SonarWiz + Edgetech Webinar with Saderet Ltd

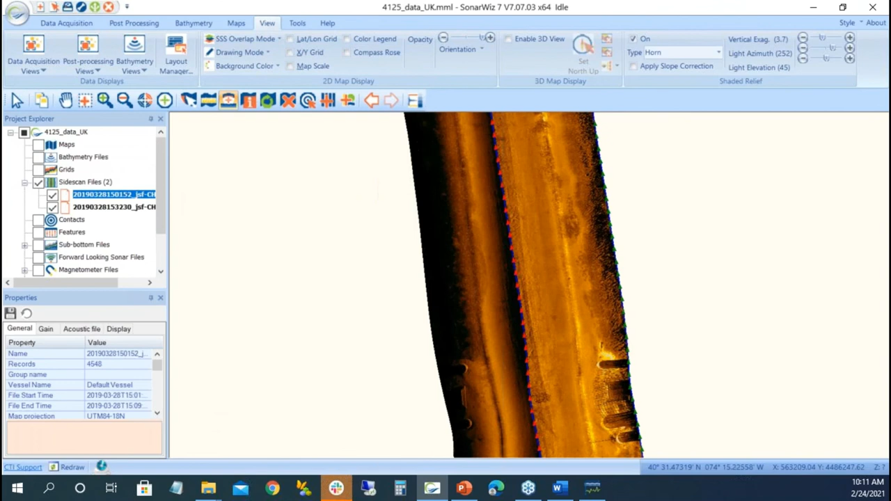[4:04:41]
All right. So that's the one we did. That's the one we didn't do.
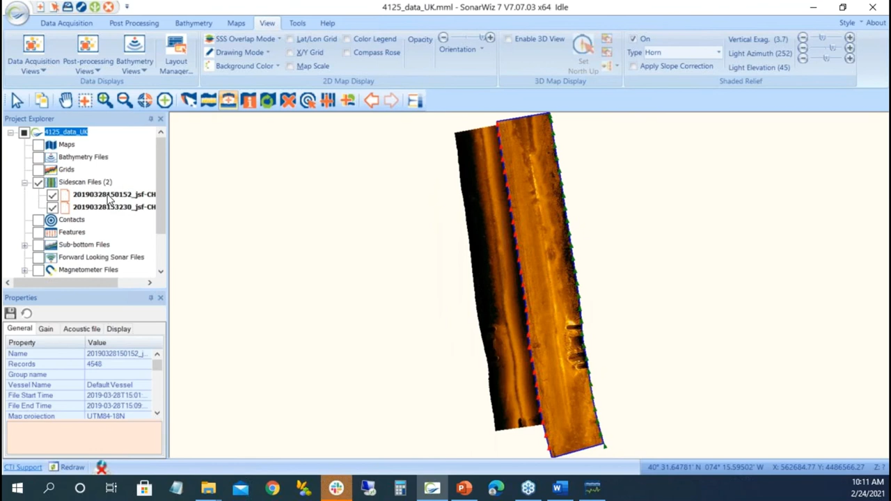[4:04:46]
Right click. We notice that we'll choose a bounding box.
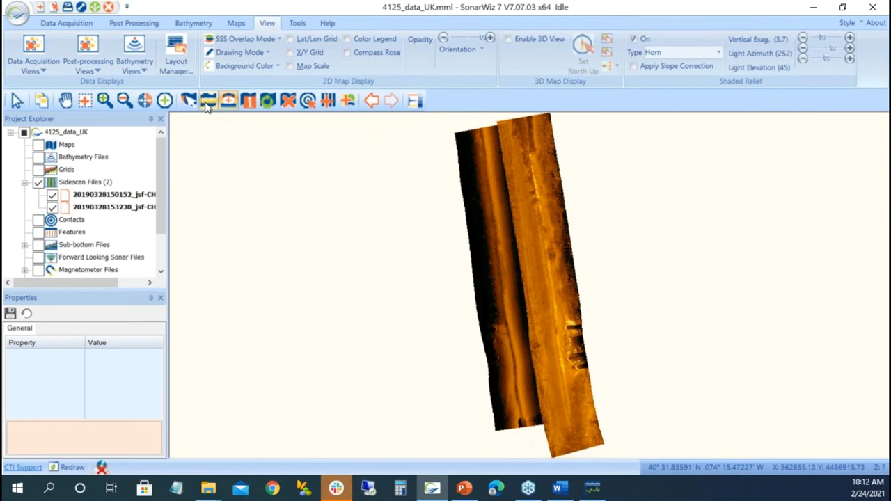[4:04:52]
We could see how much overlap we have. And if I go into my measurement tool, I can see I have about 15 meters of overlap.
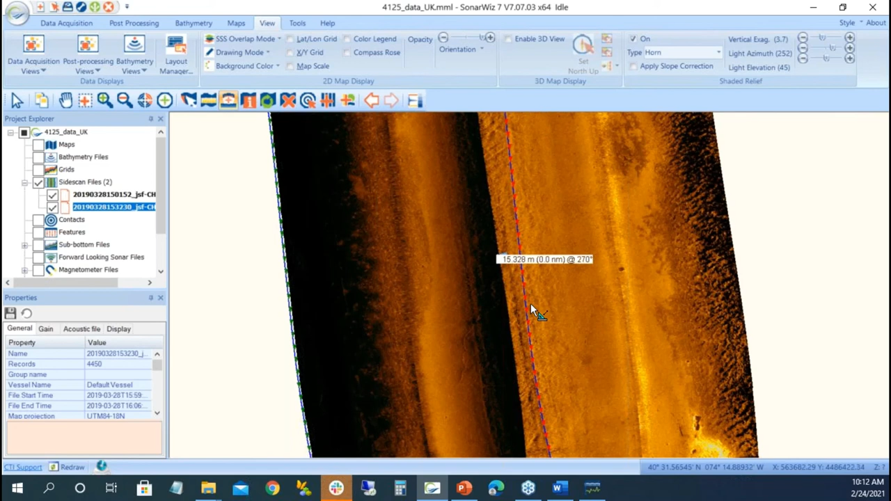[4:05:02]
So maybe I want to remove five meters of the swath just, you know, because we have a lot of overlap. So I do my trim. Adjust display range. Rather than 75 meters, I'll just do 70 meters, which is pretty good.
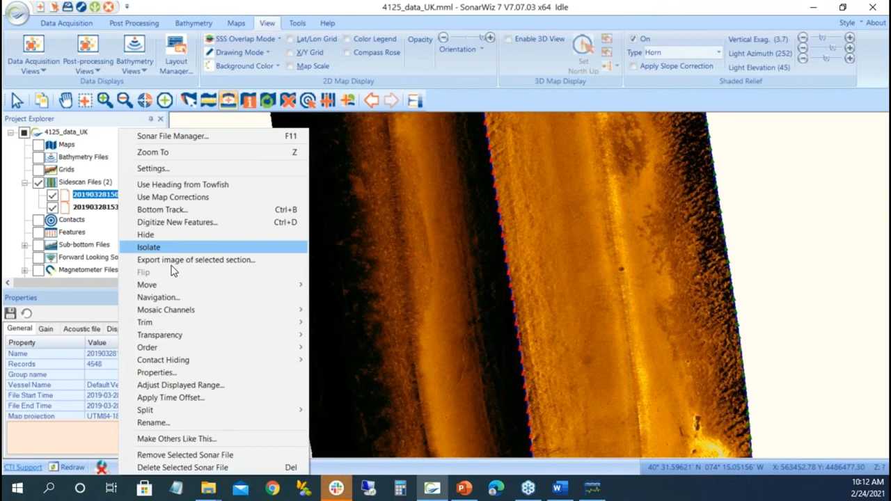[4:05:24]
And then I go right click, make like others, just like what we've been doing before. Apply all settings.
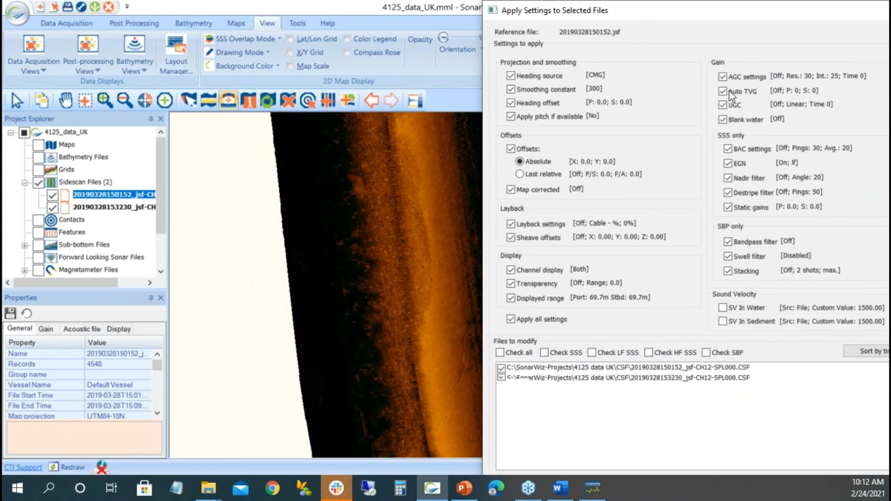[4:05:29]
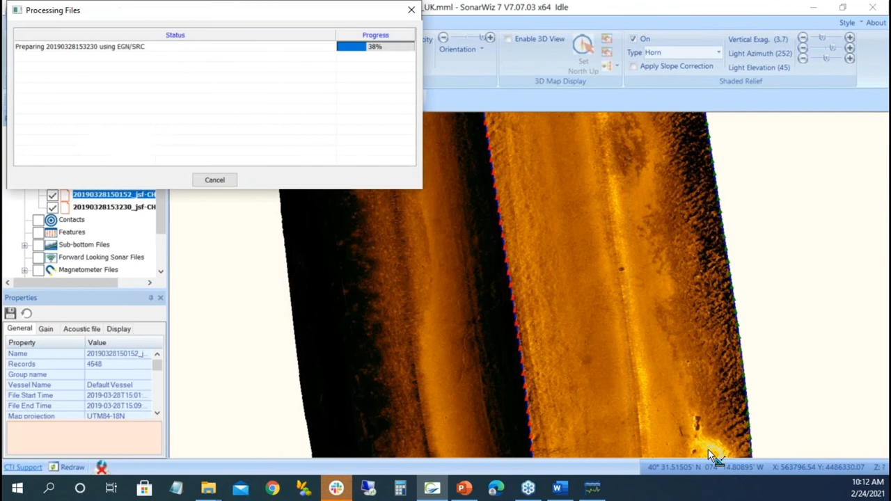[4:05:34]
And there's my data.
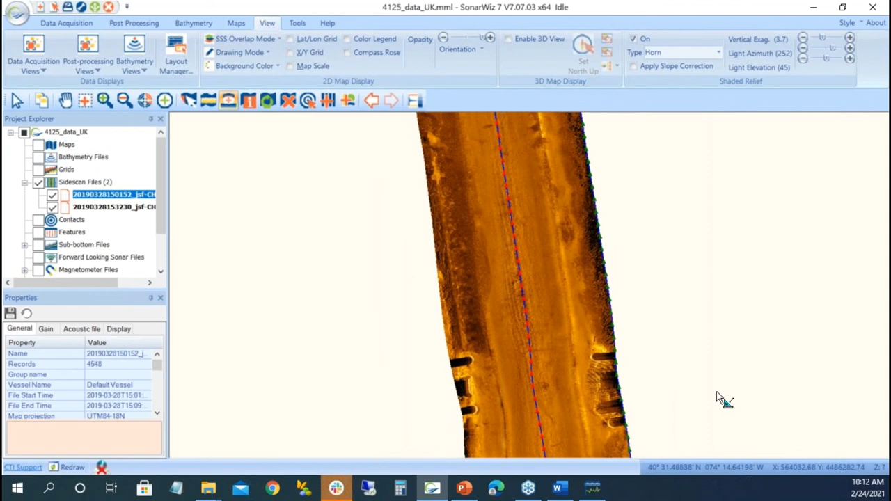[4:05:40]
And from what we started before, we can actually see these bridge pilings a lot nicer. But how do we know they're bridge pilings?
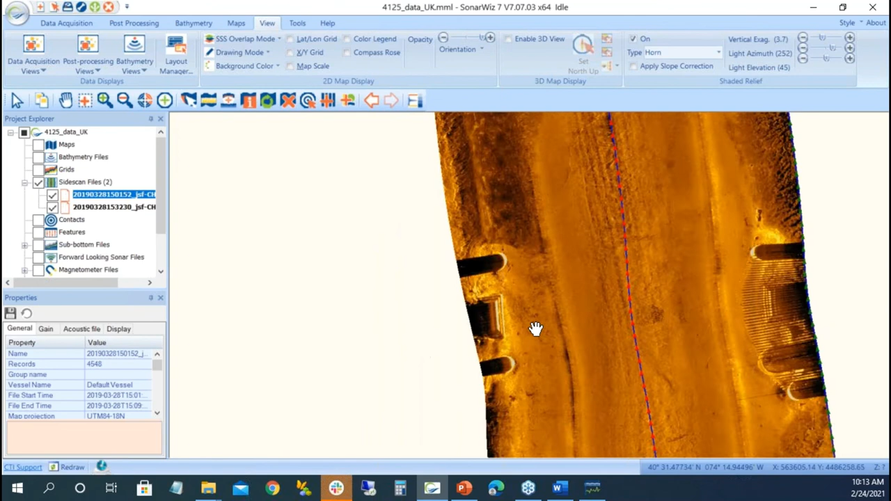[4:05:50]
Well, one, I collected the data in a river, but how do we really know it's bridge piling?
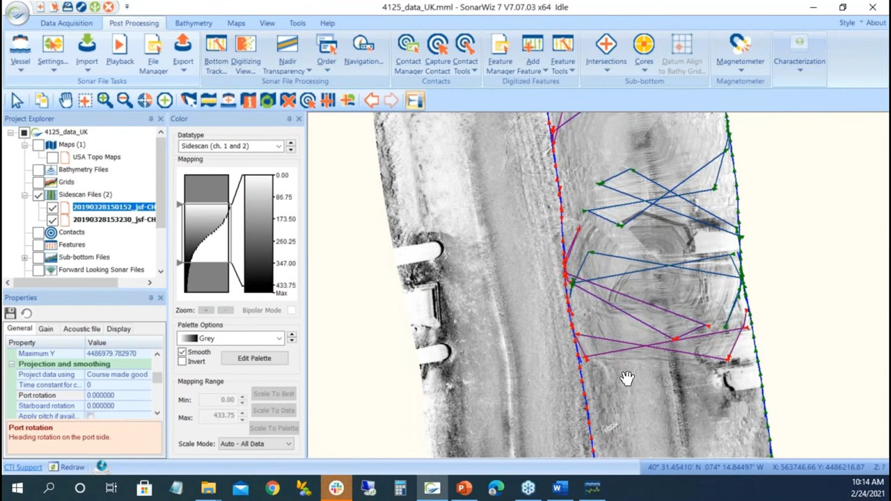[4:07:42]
But what happens if I put in 100? 100 versus 300? I mean, which value do we use? There's 100. Well, sometimes we want to look for a straight line. And there's a bridge piling up there. And I put in 400. At what point? We don't want to over smooth the data.
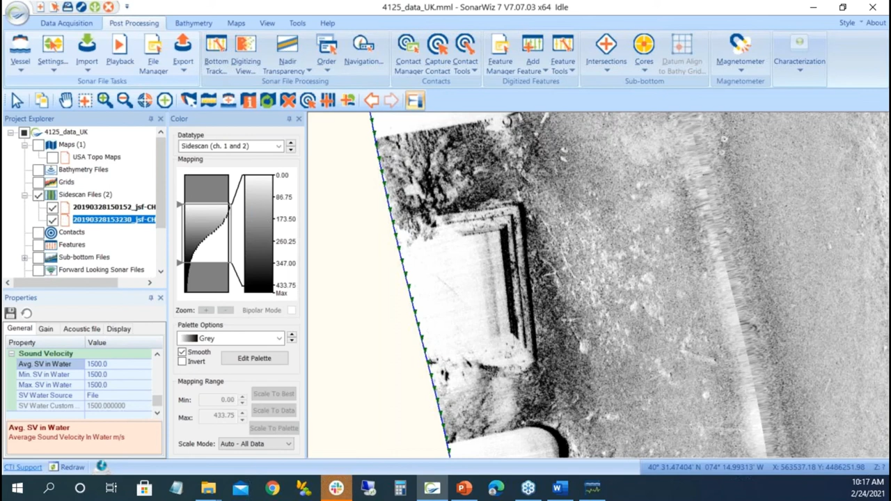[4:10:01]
Don't blindly just put it in unless you're sure about it. But if you took a sound velocity cast and it's 1530, you're working in warm water, put in 1530, because the difference is 2%. So that rock at 50 meters might be 51 meters.
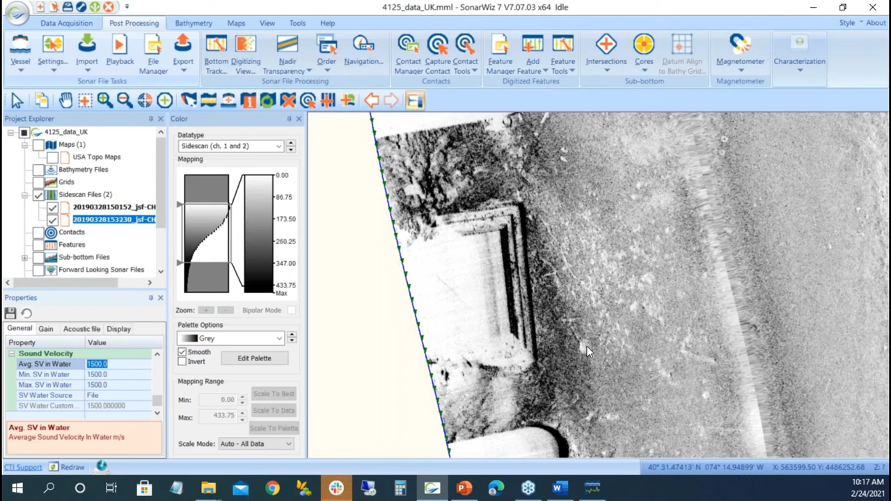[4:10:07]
I mean, it'll probably adjust everyone else outside of that.
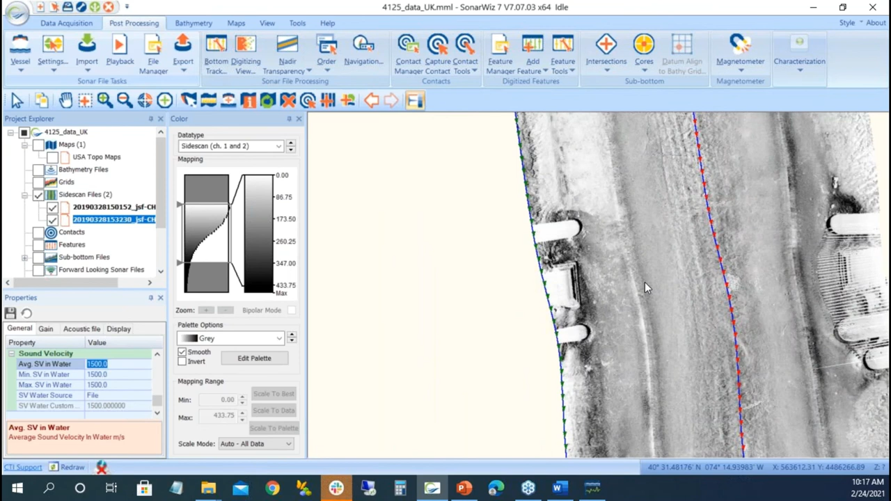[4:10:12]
So we can do our sound velocity adjustments as well.
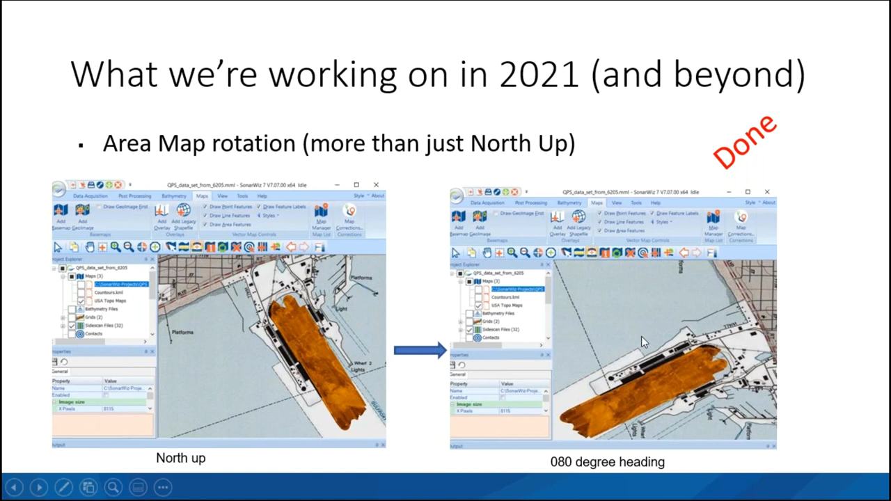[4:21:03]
So if you're doing acquisition and you want to keep the boat north up, you can have the boat north up. You can have the boat heads up, sorry. You can have the boat heads up, or you can always drive the line north up. The magnetometer, we spent the last four or five weeks on updates.